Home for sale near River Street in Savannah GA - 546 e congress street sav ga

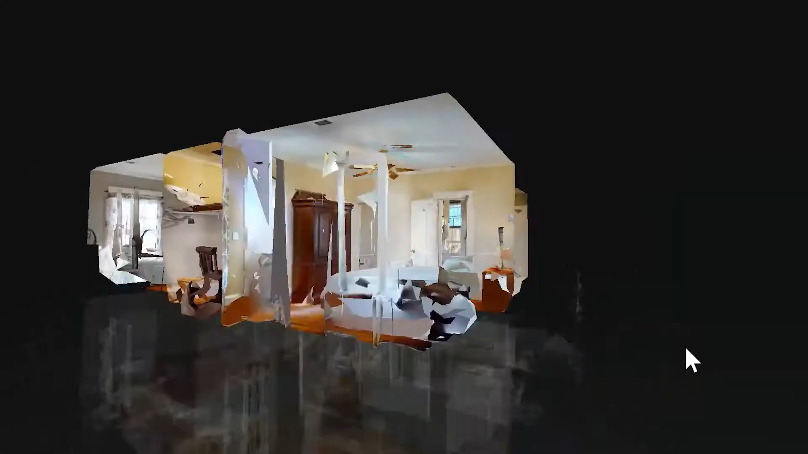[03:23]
And if you take the 3D tour, look in the Matterport 3D tour, you can do the dollhouse view and explode.
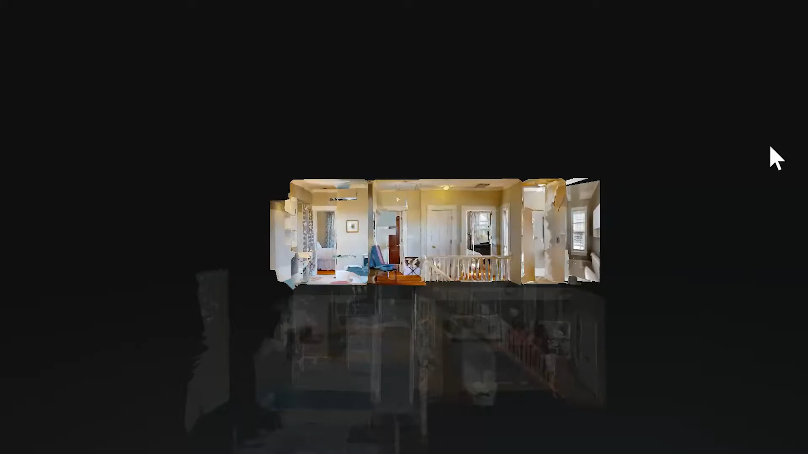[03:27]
Look at the top floor of the upstairs, and you'll see the closets are massive.
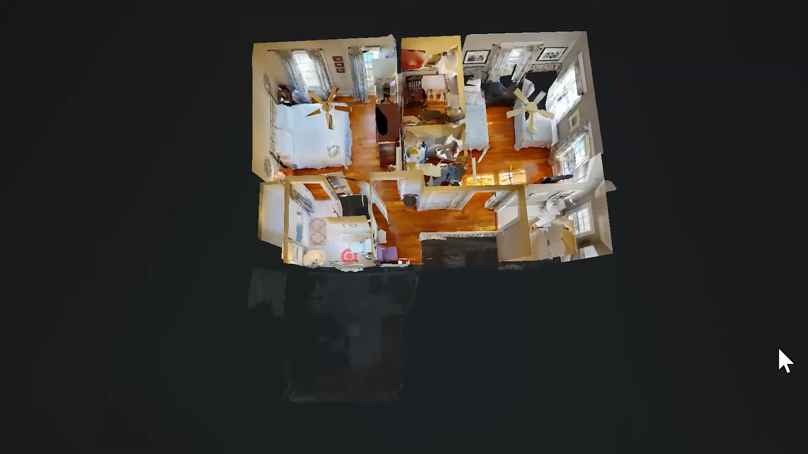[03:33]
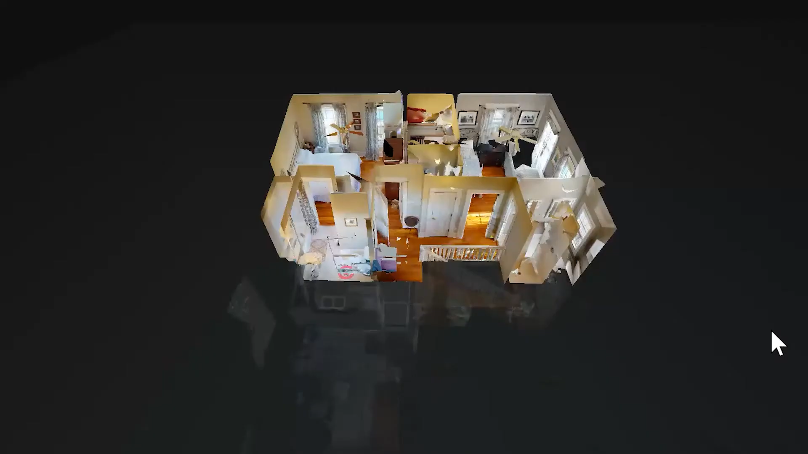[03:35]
If you wanted to do a remodeling job of this house,
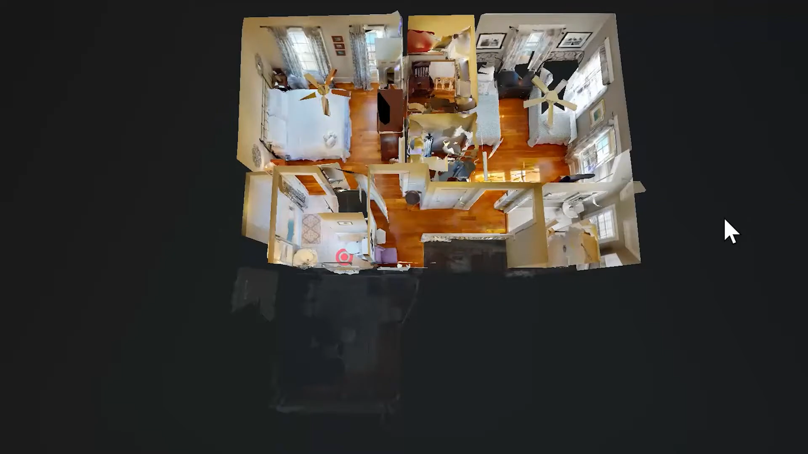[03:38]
it would be nothing to simply remove those closets areas or reduce them and have a third bedroom. Easy peasy.